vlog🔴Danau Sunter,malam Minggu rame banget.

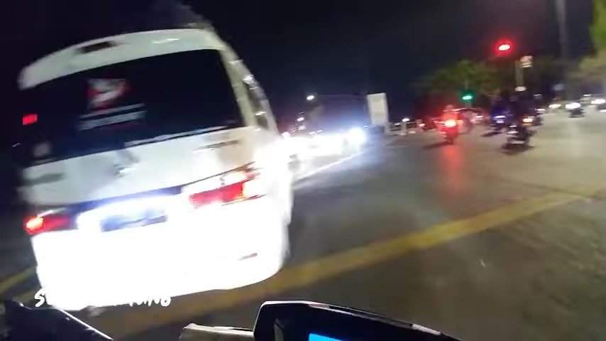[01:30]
Akan muter-muter ngelewatin Danau Sunter ya. Oh. Cuacanya hari ini terang, tapi kayak mendung-mendung.
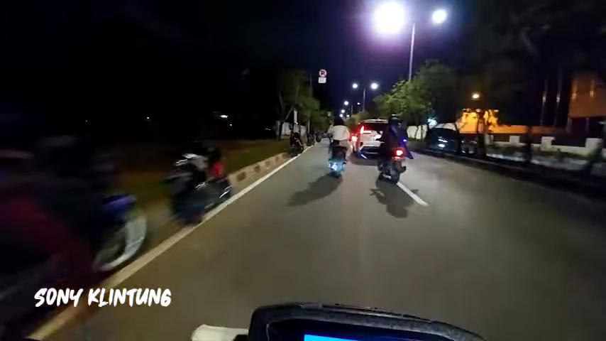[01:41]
Nah, kayak mau hujan sih, angin. Tadi pulangnya udah sempat keluar, jadi nggak jadi lagi ngumpet lagi. Tuh, Danau Sunter yang kerokan juga ada masuk angin. Oke, kita ngelewatin Danau Sunter dulu ya. Emang kita tinggalnya di Danau Sunter, ya udah ngelewatin Danau Sunter aja lah, ngeblok Danau Sunter terus ya.
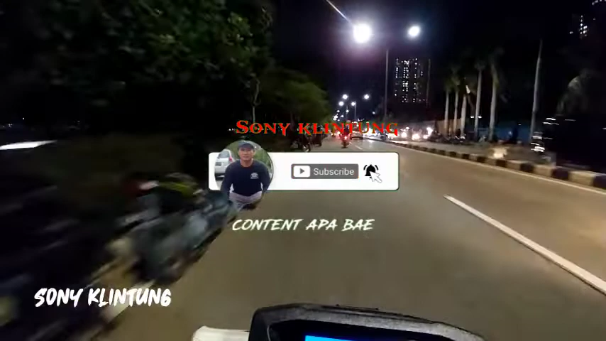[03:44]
Motornya ada, orangnya nggak ada nih, orangnya kemana di dalam. Aduh. Oh ya, nongkrong di dalam, duduk di dekat ini, dekat air. Oh ramai banget kan, ramai nepol. Cuacanya terang lagi. Tuh, ada petugas parkirnya yang mengamanin motor ya.
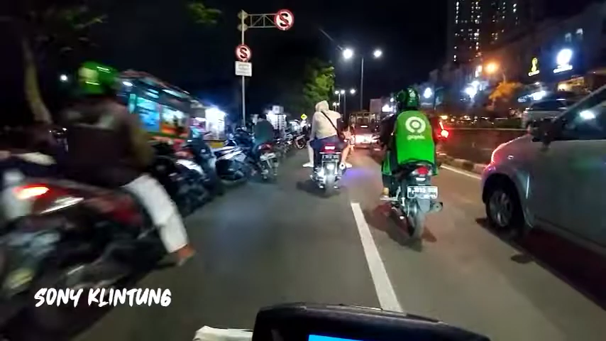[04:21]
Tuh, nyari nasi goreng ada. Oh, ramai jagung bakar ada.
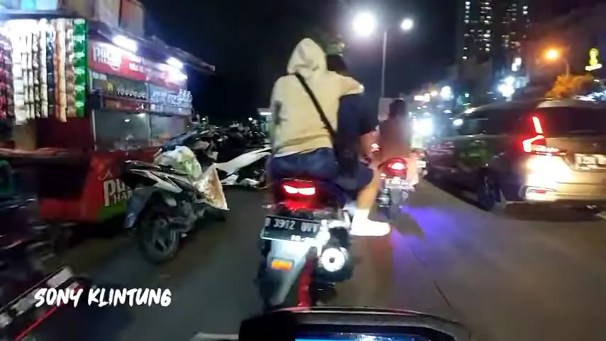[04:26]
Tahu bulat ada.
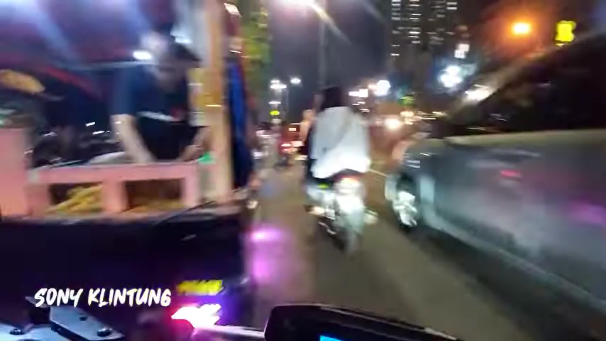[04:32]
Tahu bulat parkirnya sembarangan, bikin macet deh. Dia keliling terus sih, muter ya pakai mobil sih ya. Kita akan belok kiri dulu ya. Lihat belok kiri nih, sebelah kiri ramai banget. Nanti kita putar balik. Kita akan ini dulu, mencoba belok kiri dulu. Nah, ini dia.
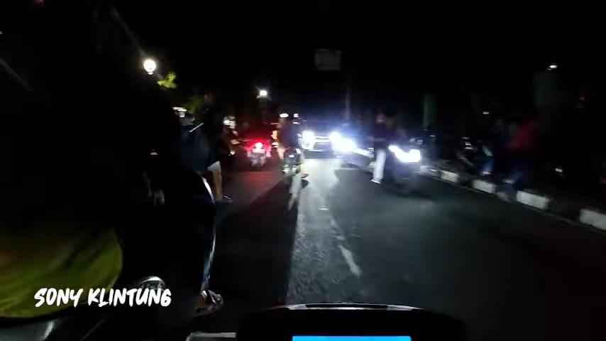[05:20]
kan petugas, ada petugas parkirnya ya.
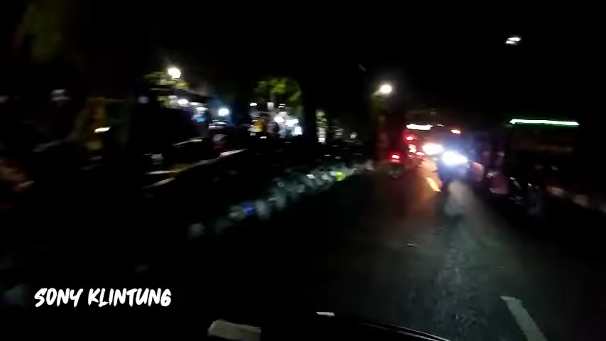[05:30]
Tuh sebelah kiri banyak anak-anak menggambar juga. Gambarnya cewek. Mau makanan ada tuh, somay, nasi goreng, minuman, kopi ya. Buat nongkrong-nongkrong malam minggu nih. Habisin malam minggu.
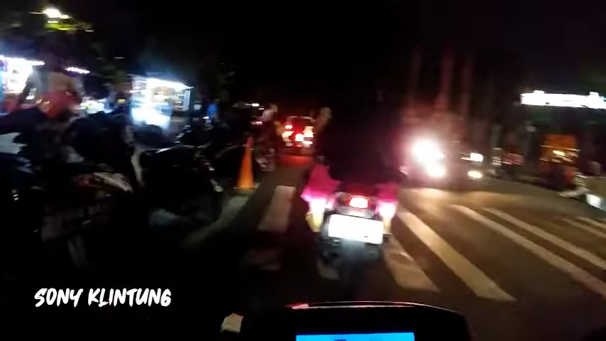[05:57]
Oh, ya nih. Sekarang udah jam 9.
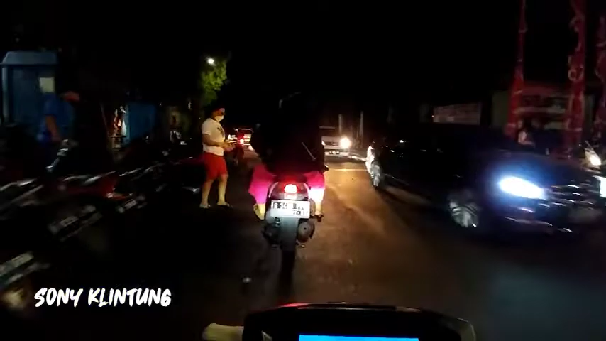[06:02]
Masih ramai ya. Sampai depan, sampai hotel kita balik lagi ya. Kita balik lagi, kita shoot yang rame aja. Kita sampai sini aja, putar balik lah.
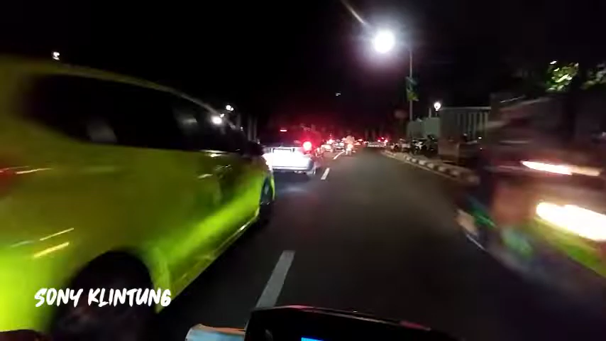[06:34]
Putar balik lagi, kita shoot lagi. Malam minggu ya udah muter-muter aja. Muter-muter lah ya, kontennya juga muter-muter.
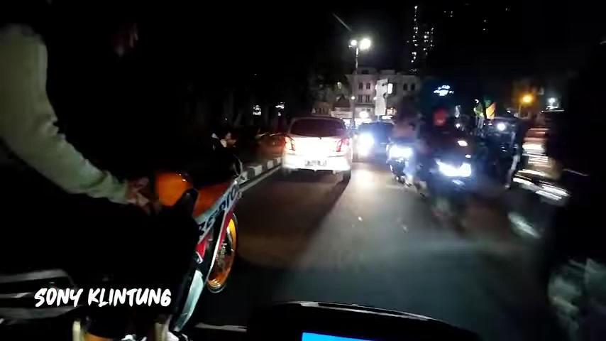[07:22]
Kita akan belok kiri yang menuju ke arah Kemayoran.